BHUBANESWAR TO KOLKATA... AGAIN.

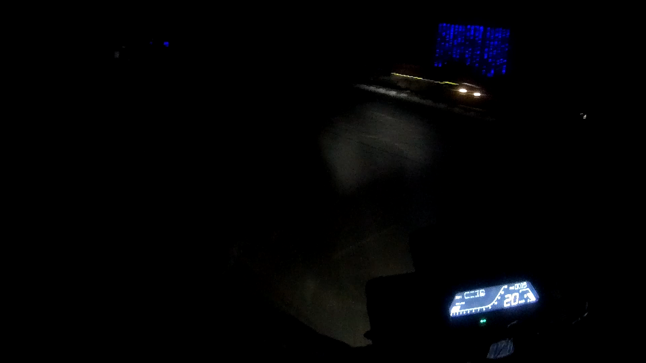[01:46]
अंधेरा है और इतना कुछ दिखेगा नहीं आप लोग को।
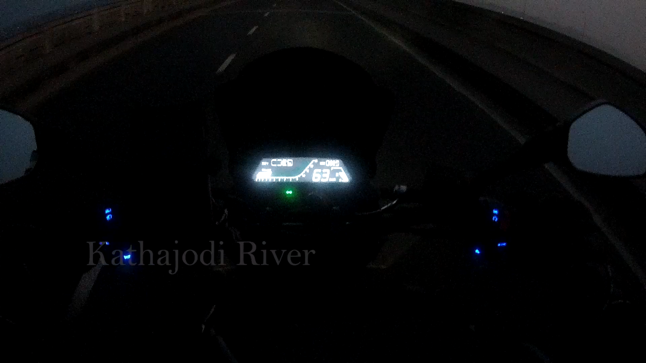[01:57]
इट्स 5:35, 29 किलोमीटर्स हुआ अभी तक बस,
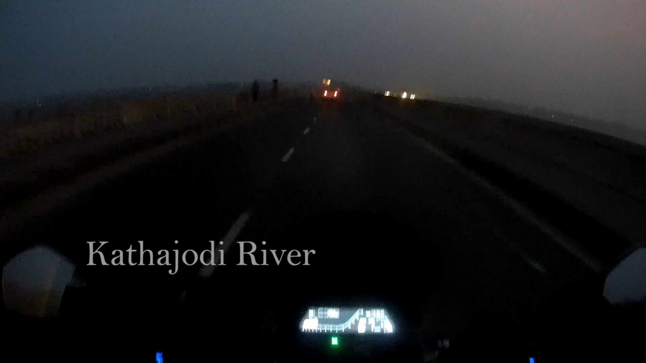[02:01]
एंड अभी कटक पहुँचने वाले हैं। पर अच्छा स्पीड है यार, आधे घंटे में घर से कटक पहुँचना सही है।